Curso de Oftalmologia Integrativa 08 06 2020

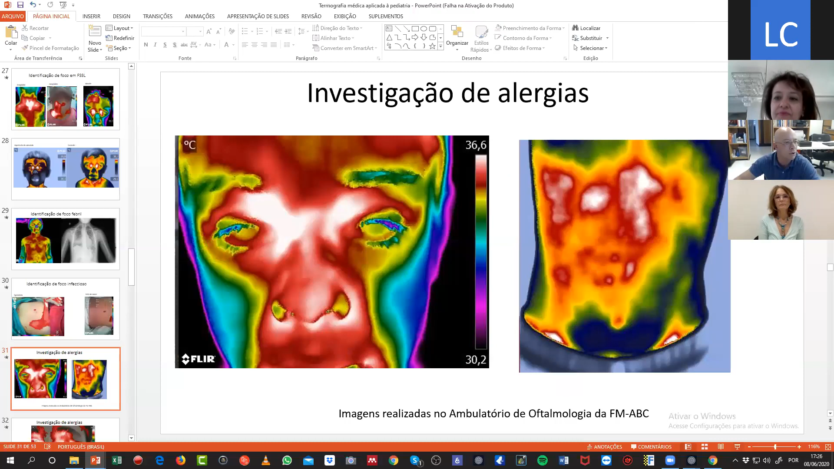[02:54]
On screen: scale top 36.6°C, scale bottom 30.2°C
Eu acho que isso é uma coisa que tem um valor grande pra quem examina o paciente como um todo.
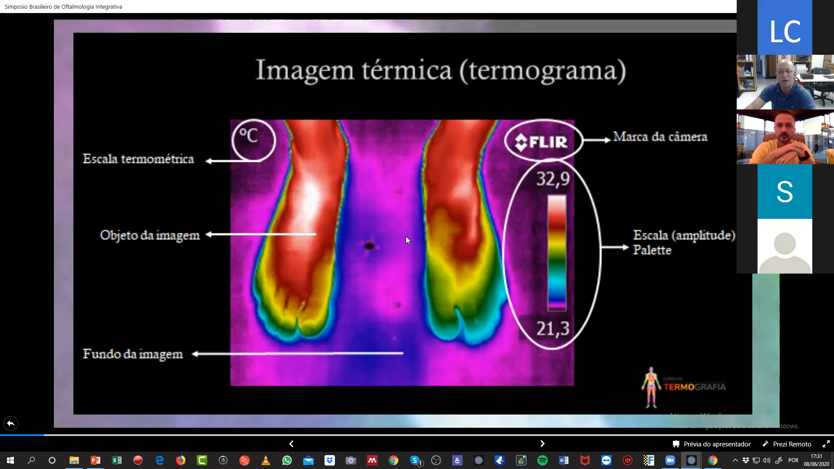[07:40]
On screen: scale top 32.9°C, scale bottom 21.3°C
diferenças muito pequenas, então a gente trabalha com a nómina hiperradiante, você tem o objeto da imagem que aqui é um pé e o fundo da imagem que usualmente tá em lilás porque é a temperatura menor que existe aqui nessa composição.
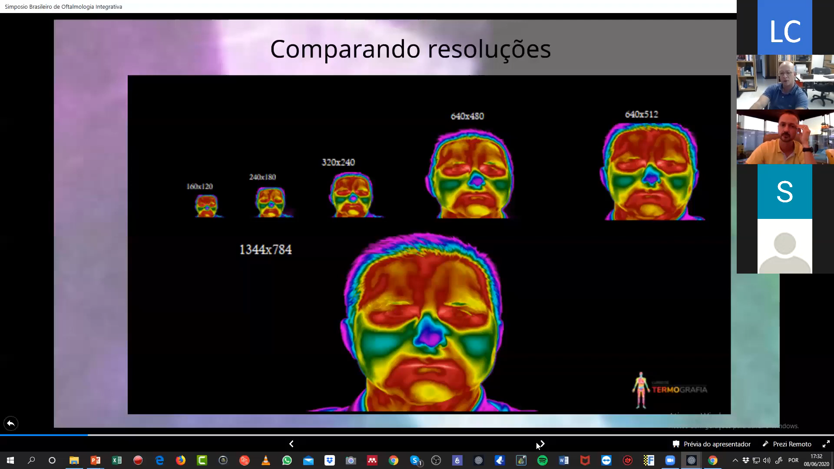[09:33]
um equipamento mínimo de trabalho hoje custa em torno de 50 mil reais, e esses equipamentos mais sensíveis em torno de 200 mil reais, não são equipamentos muito baratos ainda, aqui eu já tinha falado, hiperradiante, normoradiante na parte média da escala e hiporradiante na parte inferior da escala, sempre você vai ter uma escala termométrica com uma paleta de cor, as paletes de cores aqui é o nosso branco e preto, o branco e preto que a gente está acostumado na radiologia, no raio-x, aqui na termografia são as cores do arco-íris,
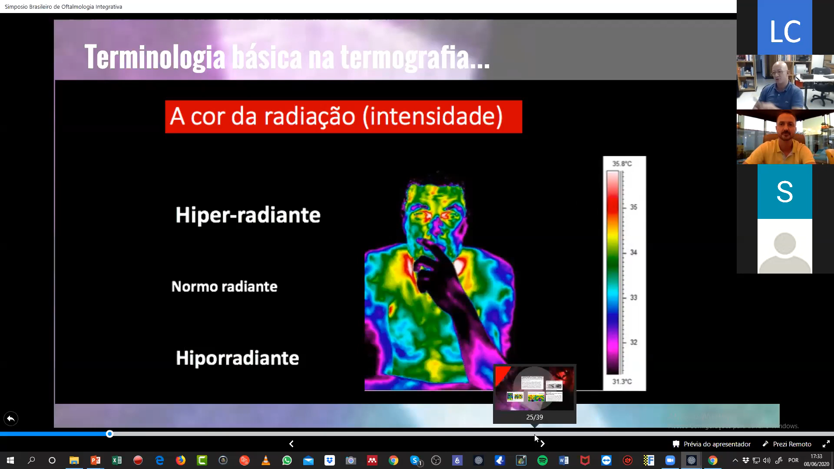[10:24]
On screen: scale top 35.8°C, scale bottom 31.3°C
qualquer criança, meus filhos de 5 anos, sabem que o vermelho é quente e que o azul é frio, a gente foi já condicionado pela natureza, o Gui pode falar melhor disso mais para frente, para reconhecimento dessas cores. Alguns termos utilizados em termologia, a termologia é a área do ensino ou do conhecimento onde a gente estuda os fenômenos do calor, a termodinâmica e a termografia seria a técnica. O calor é a energia em trânsito, a gente falou isso no começo, temperatura é diferente de calor,
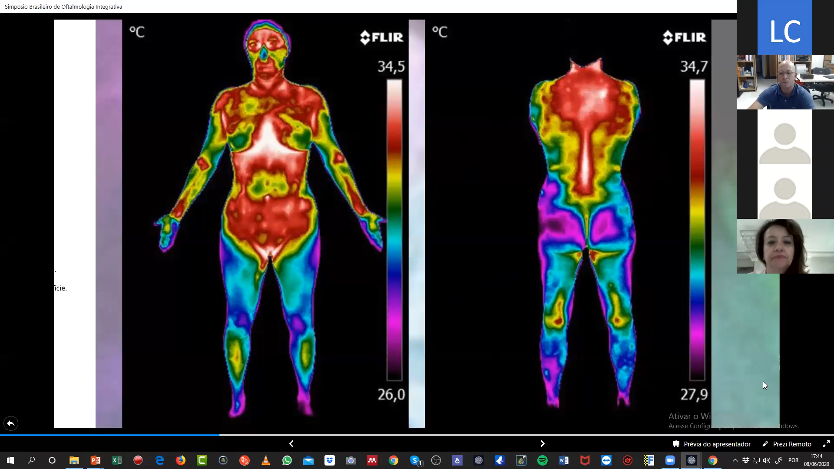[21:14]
o joelho hipo o glúteo hipo aqui é a região do quadril hiper então tem uma alternância entre anterior e posterior tá é legal mostrar isso então mais para a oftalmologia a cavidade a cavidade orbitária por ser uma cavidade né ela é hiperradiante por natureza o globo ocular como ele é convexo ele tende a ser hiporradiante por natureza você pegar um globo ocular hiperradiante você vai achar um sono não reparador uma conjuntivite uma patologia inflamatória uma blefarite às vezes um olho seco ele
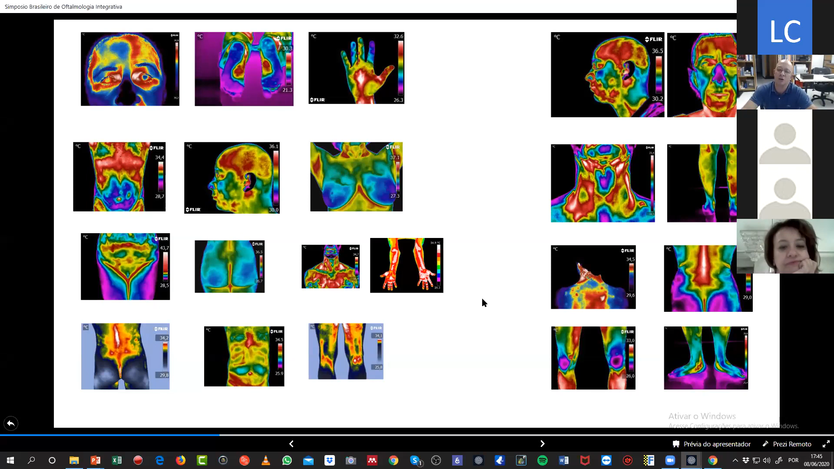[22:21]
meato acústico dobra axilar sulco inframamário prega indinal sulco interglúteo fossa supraclavicular e por aí vai a gente consegue definir várias coisas na anatomia porque
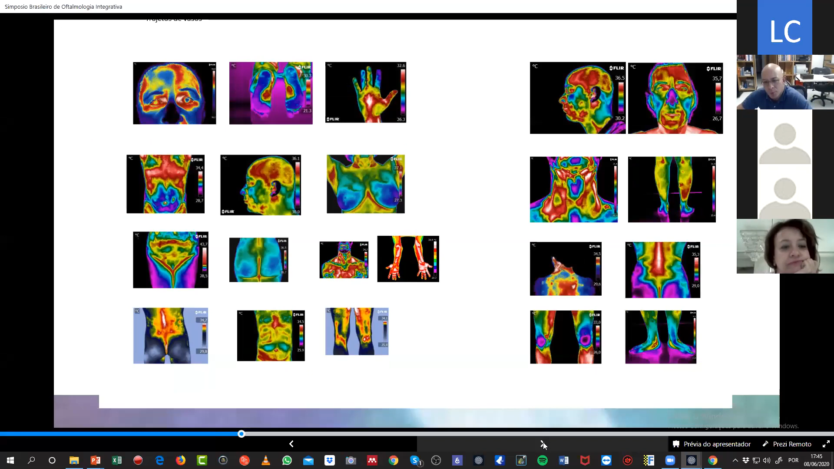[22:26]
o que a termografia capta na verdade é como está a atividade da derme a termografia não vê a
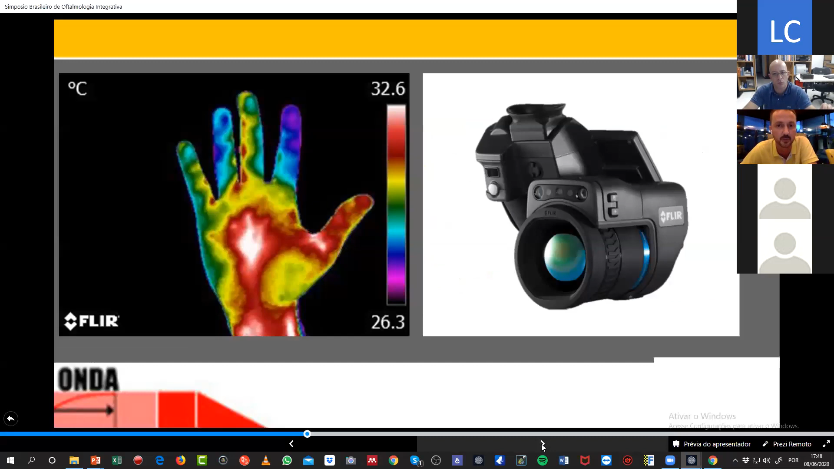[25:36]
On screen: scale top 32.6°C, scale bottom 26.3°C
o infravermelho então se a gente pega por exemplo três comparações humano no primeiro gráfico acima
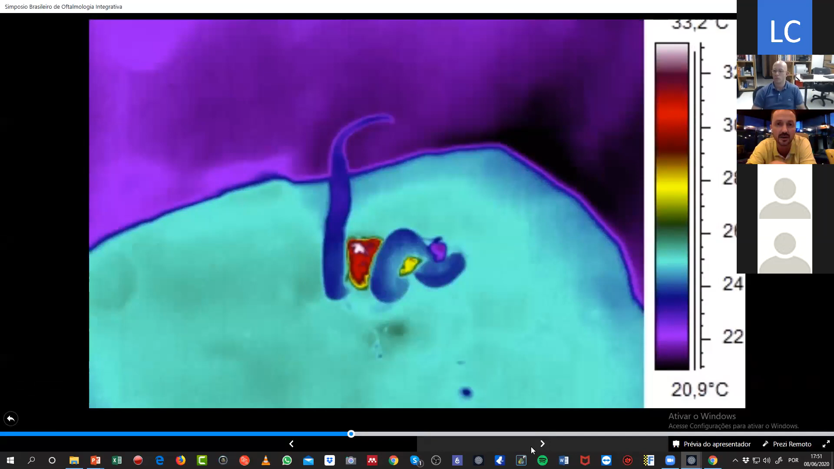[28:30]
On screen: scale bottom 20.9°C
e aí estudando eles esse bote que é dado parece que tem uma tendência do bote ser dado na região mais quente do corpo do animal ou seja ele capta a presença do animal por
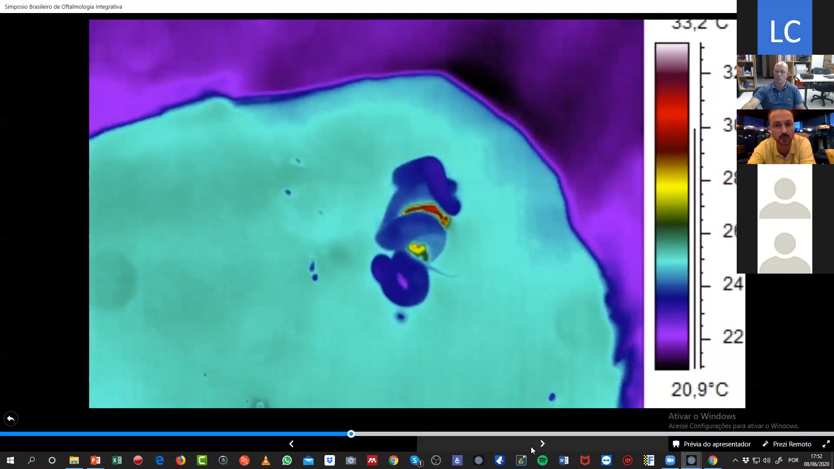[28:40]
On screen: scale bottom 20.9°C
odores por cheiro e consequentemente pela visão no caso aí do calor e o bote é dado bem no centro metabólico onde ele inocula o
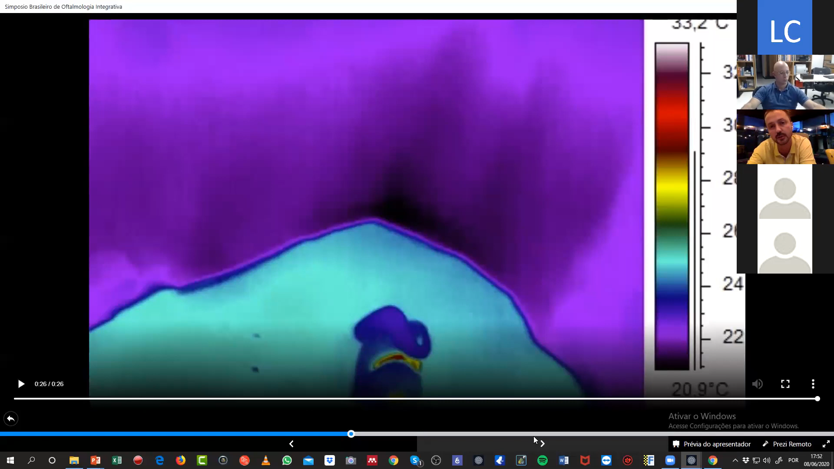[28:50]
On screen: scale bottom 20.9°C
veneno e consequentemente tem uma eficiência maior na morte desse organismo passa mais um quando a gente observa os dois